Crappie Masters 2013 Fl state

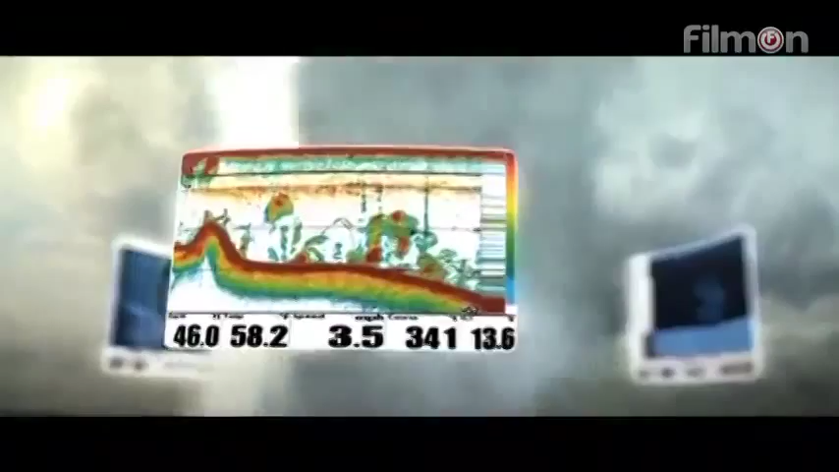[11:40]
Fish smarter with Switchfire, side imaging, and down imaging. Only from Humminbird. Simply, clearly, better.